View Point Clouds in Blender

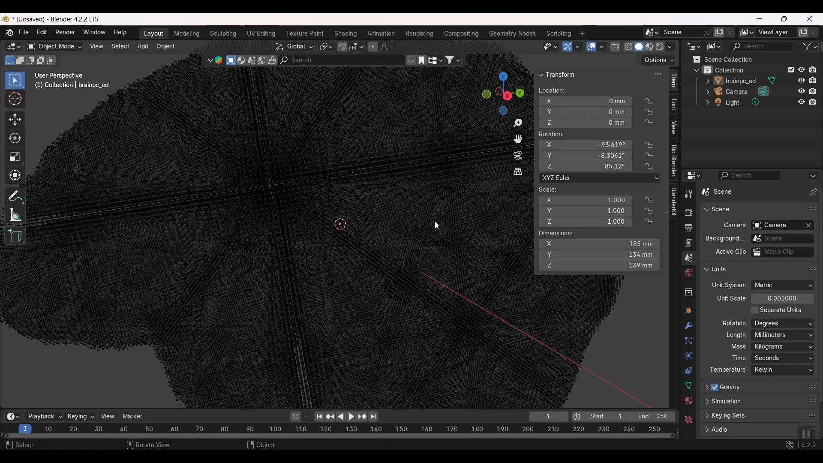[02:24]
if we look under our object data over here on the right and click on color attributes you can see that we do have vertex color so the data is there we just can't see it let's click on the material view up here at the top of our 3d
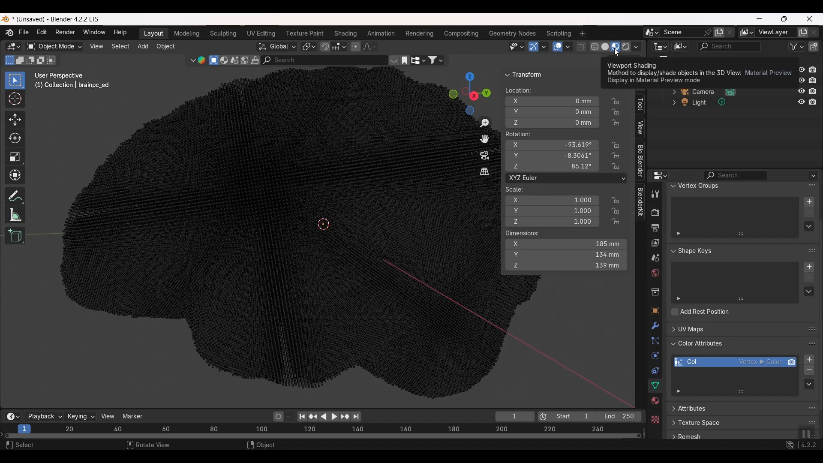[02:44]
viewer and we still don't see anything okay so I'm gonna drag this timeline up and I'm gonna change this to shader editor and I'm gonna add a new material